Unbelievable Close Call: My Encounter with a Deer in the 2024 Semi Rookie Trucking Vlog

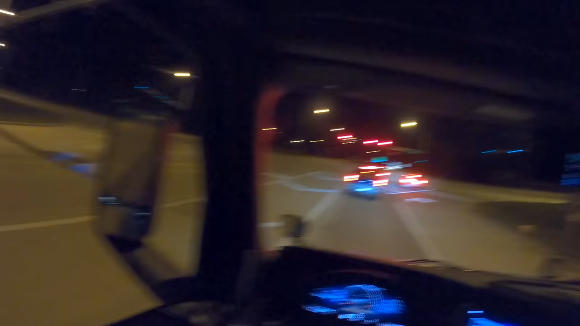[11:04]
alright guys we drove quite a few miles today um why did this car pull up here bro don't let him around yeah
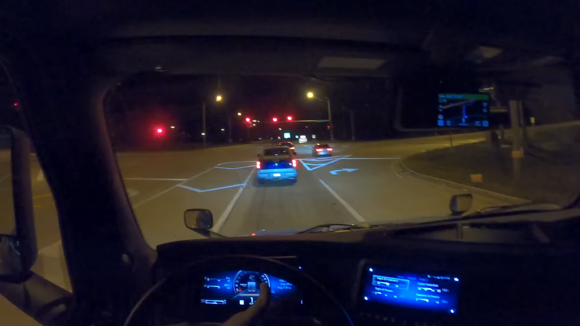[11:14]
screw that guy in the Audi that's a dick move and that car ran that red line we're just down the road from GP though we're 13 miles down the road and uh yeah I just like clearly that line
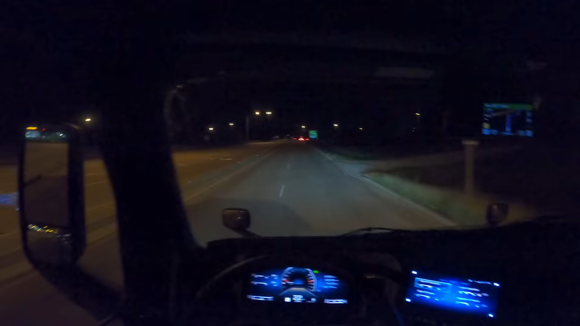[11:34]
that that lane was marked for turn only and that Audi thought that he could go straight out of that lane and then he realized he couldn't and then you could see him like he was gonna try to just gas it and get ahead of everyone which is such a dick move like then that ended up that car running that life that would have been really bad if some truck would have just came you know so but we're literally 13 miles down the road from GP HQ I'm gonna go there do my post trip I don't know if I'm gonna get a shower or not most likely probably not but I might